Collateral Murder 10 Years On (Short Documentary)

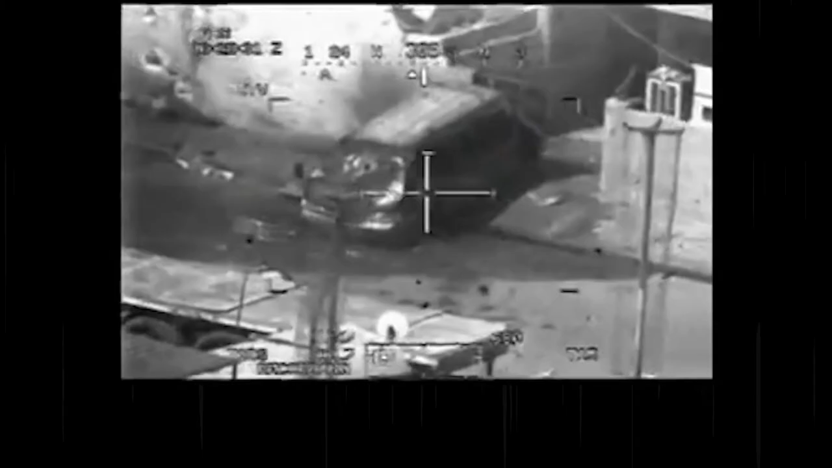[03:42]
Oh yeah, look at that, right through the windshield.
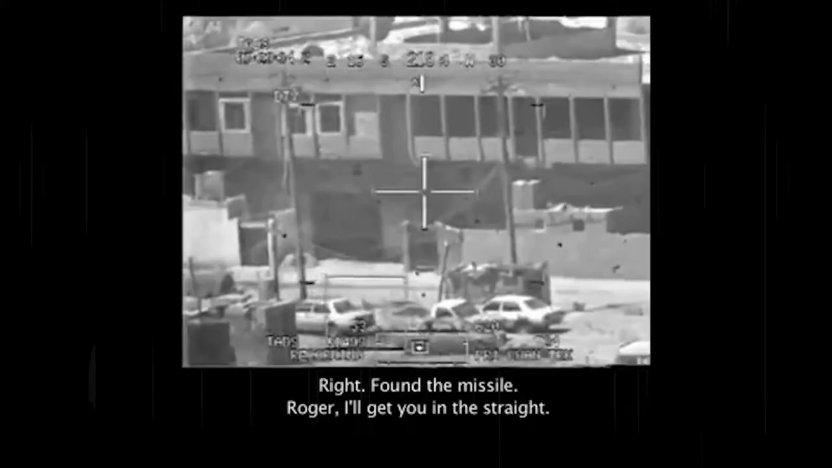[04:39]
Despite seeing this clearly on the screen, they shoot.
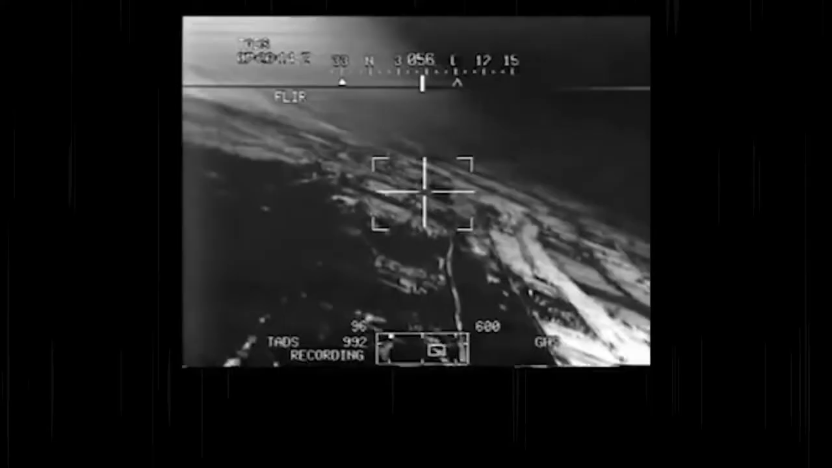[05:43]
There it goes, look at that bitch, go! What a douche! Nice missile. Did it look good?